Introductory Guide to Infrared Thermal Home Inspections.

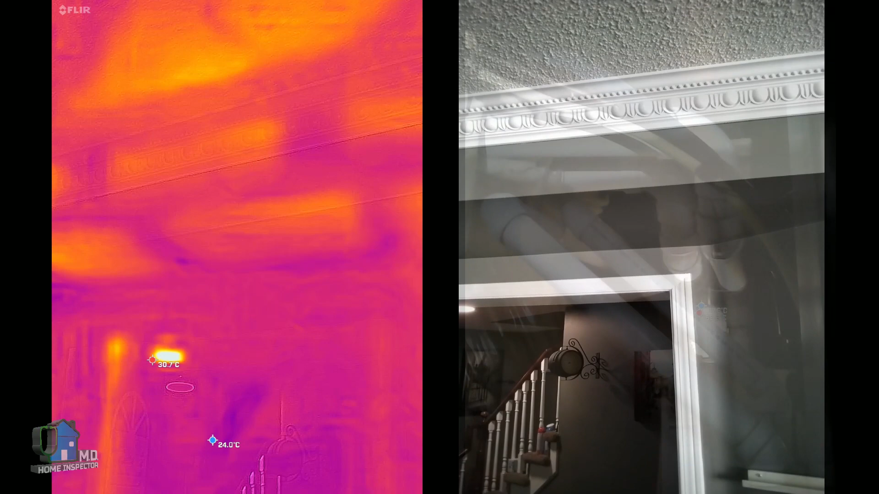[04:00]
In the utility room, we have a high efficient furnace with PVC exhaust and intake pipes.
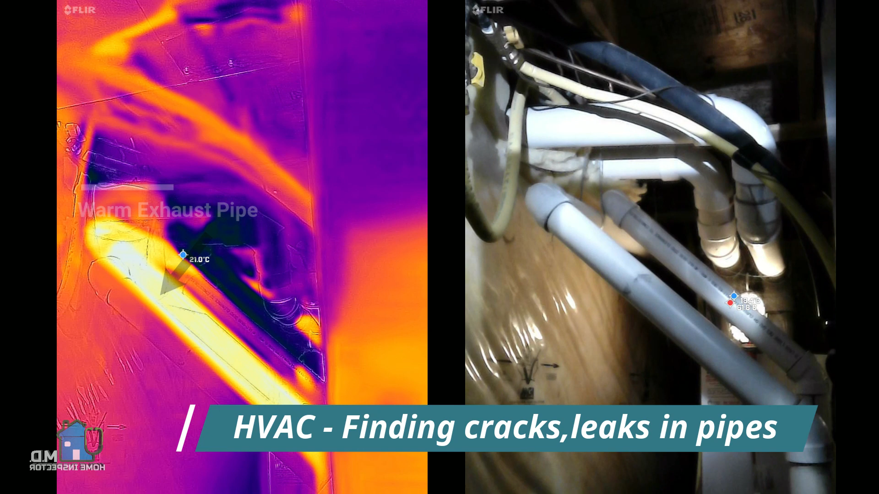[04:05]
With the IR camera, we can clearly see the warm exhaust pipe and the co-intake pipe.
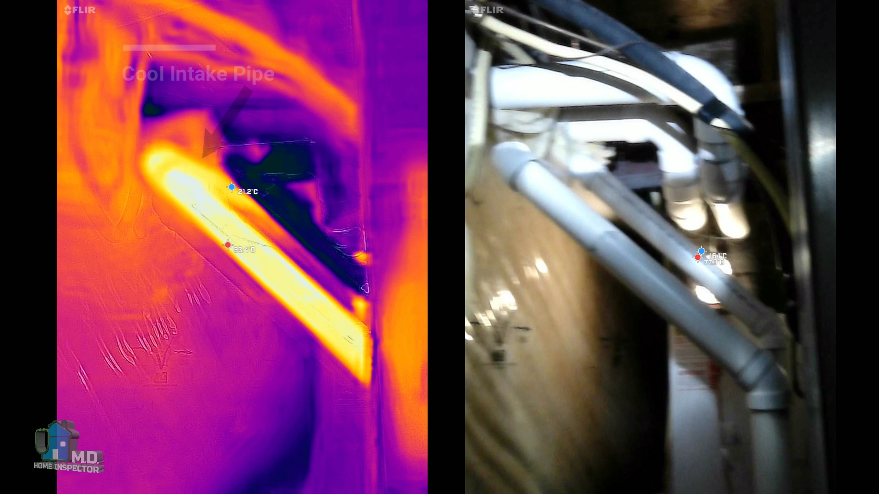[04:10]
We have the potential here to spot any disconnected or leaking pipes.
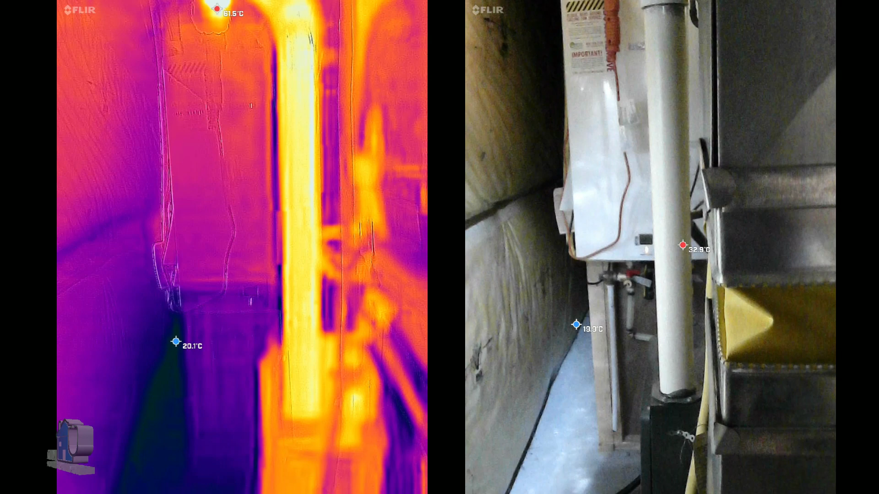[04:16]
Let's take a look at some electrical examples.
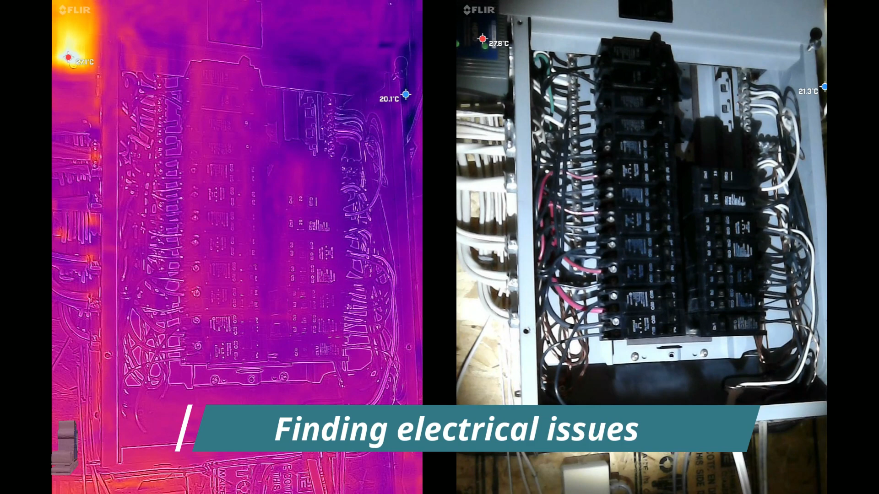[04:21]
This electrical panel shows the heat signature of the wires and breakers. You can see the potential here of easily scanning the entire panel for overheating issues that are invisible to you.
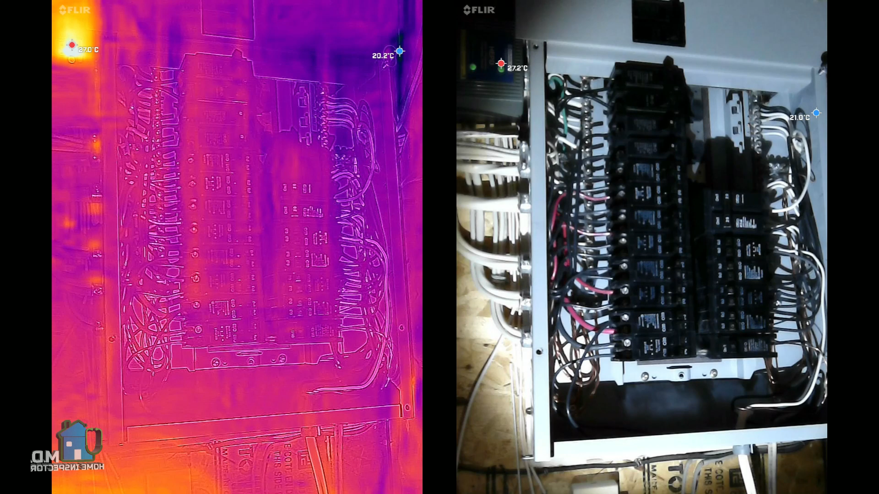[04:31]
But you also see multiple hot spots on the left side. That's actually a false positive by the shiny metal wire clamps, so you must be aware of what you're looking at.
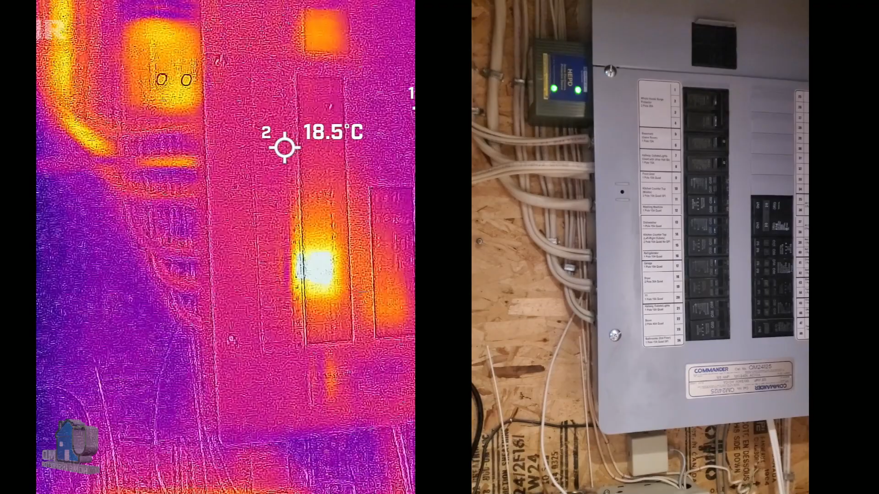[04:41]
Here we have a normal operation of a breaker and electrical wire in use from a dryer.
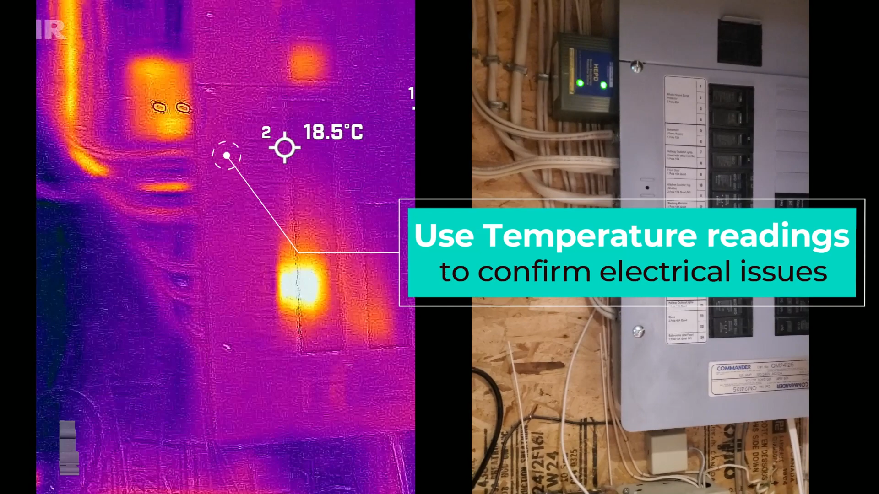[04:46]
On screen: spot 18.5°C
The dryer uses a 30 amp breaker, so we expect and see a high heat signature.
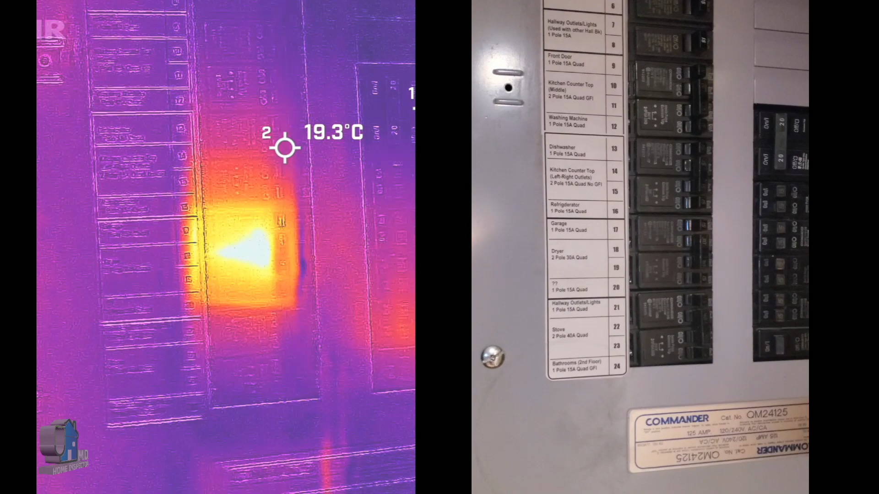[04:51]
On screen: spot 19.3°C
When it comes to electrical, the inspector uses actual temperatures to assess the potential overheating condition.
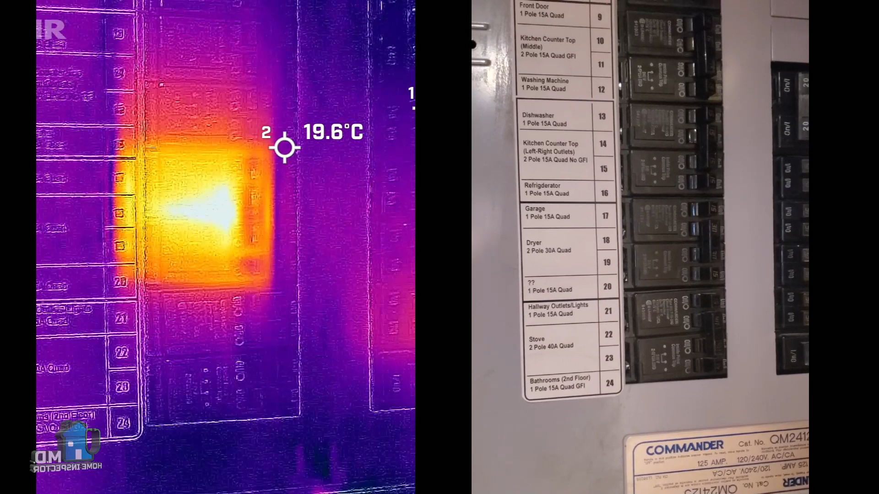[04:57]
On screen: spot 19.6°C
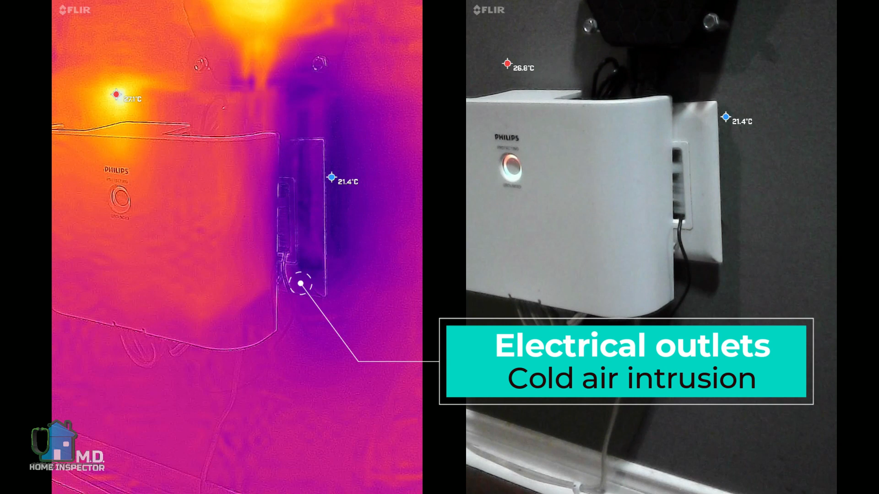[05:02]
And here next to an electrical receptacle is a low voltage opening in an exterior wall, showing a very cool area with potential heat loss.
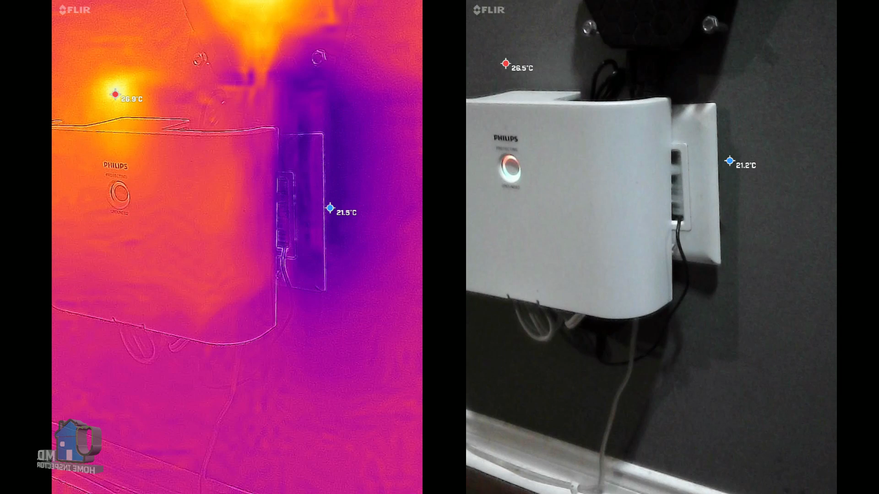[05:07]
This next example shows a typical register with the heat on.
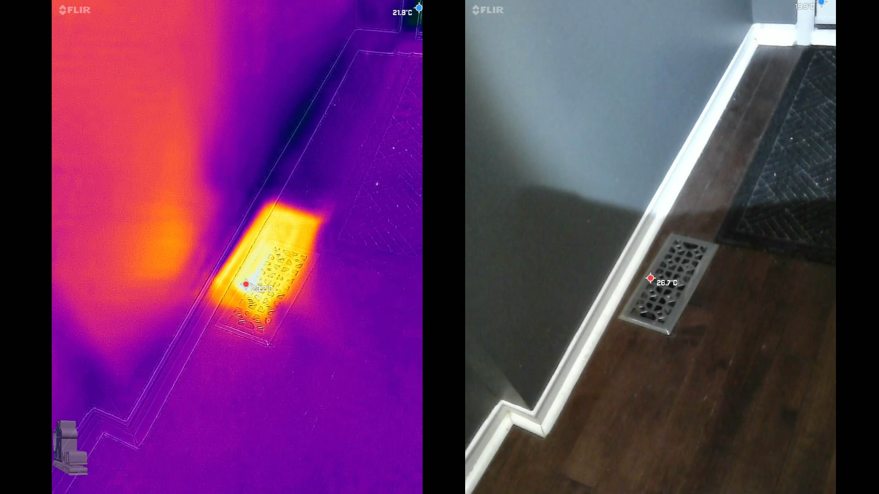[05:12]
With an IR camera, it would be possible to detect any disconnect or leakage of the duct. We can also see the cool areas near the baseboard and near the bottom of the front door.
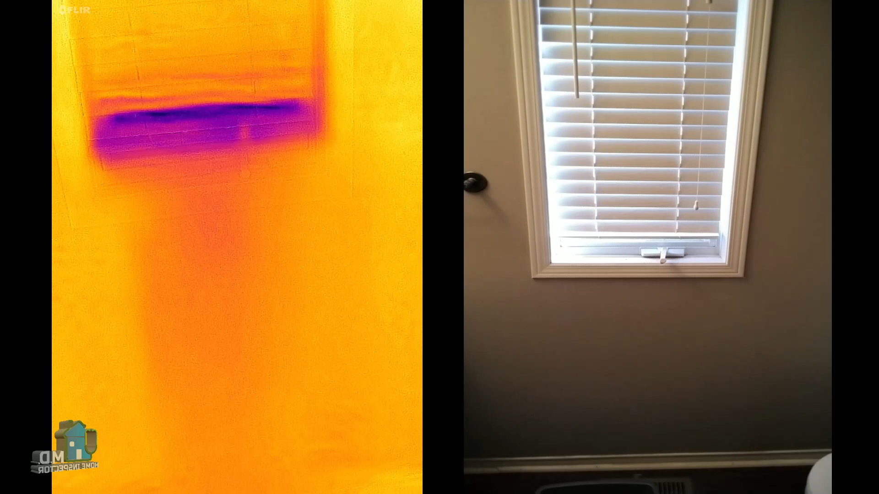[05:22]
In this video, we have a window in the bathroom. There is an area of discoloration under the window. Is that moisture or is it cool air leaking from the window?
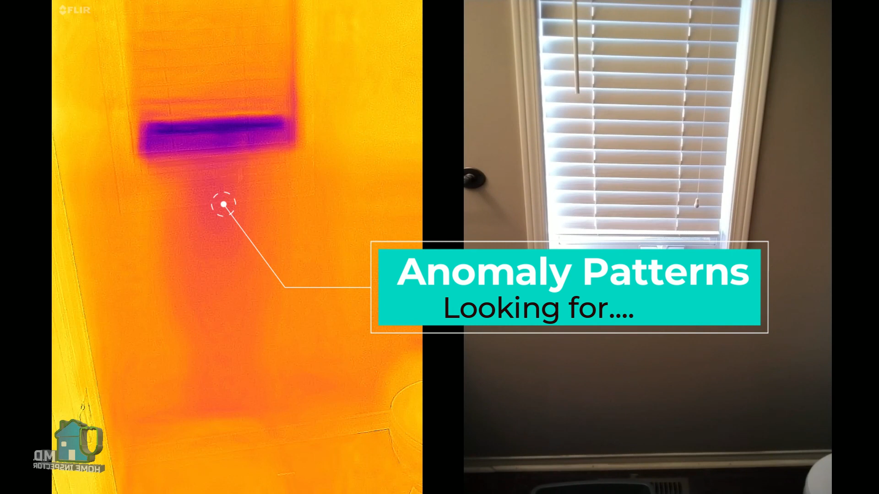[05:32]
If the inspector thinks there may be a moisture problem, they must confirm with a moisture meter to determine the source.
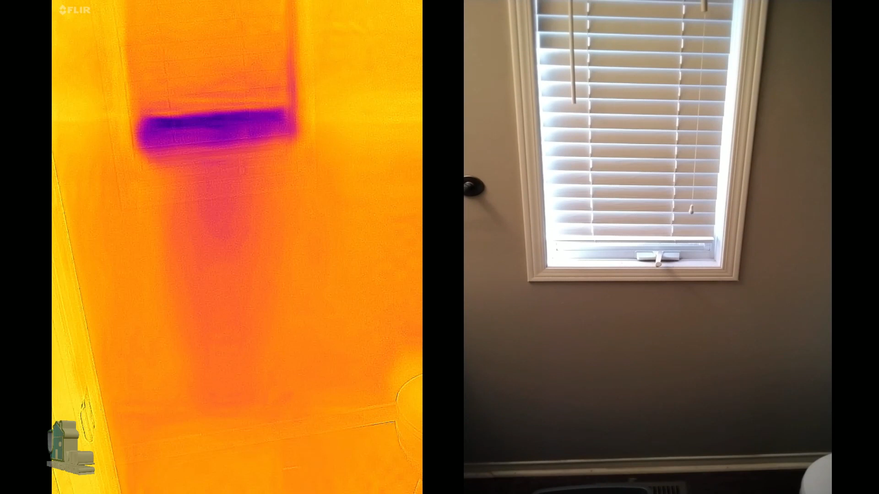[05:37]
In this case, it was just cool air.
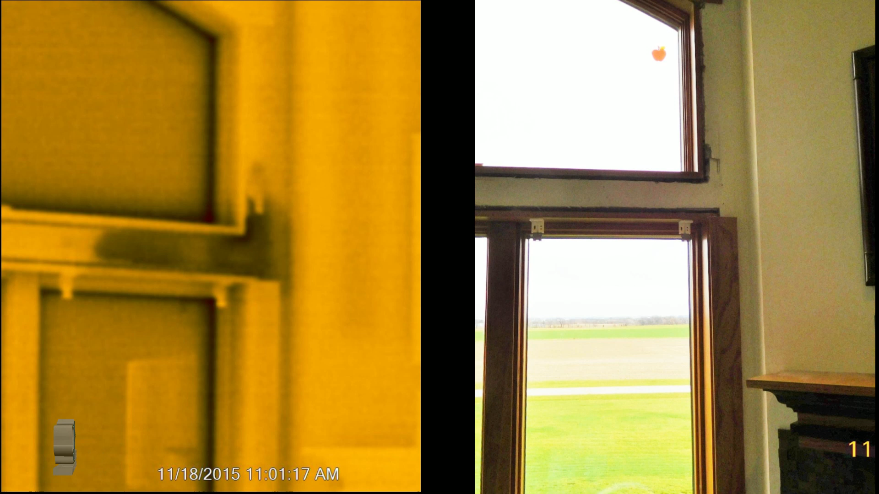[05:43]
Finally, on the right, we see what looks like a normal window, but using IR reveals moisture damage around the upper part of the frame. We are now finding problems that we could not before with just a visual inspection. Home Inspector MD does provide a